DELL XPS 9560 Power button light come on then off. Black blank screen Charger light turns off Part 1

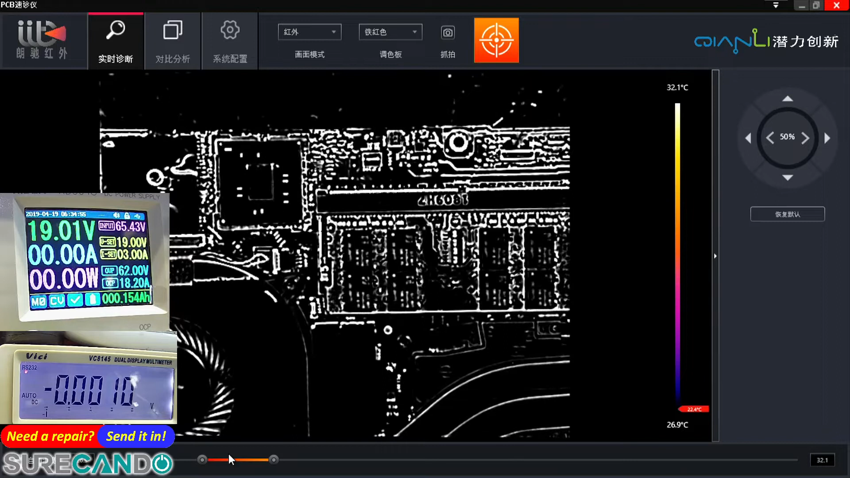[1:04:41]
On screen: scale top 32.1°C, scale bottom 26.9°C
Okay, so I'm gonna remove this tape all around here.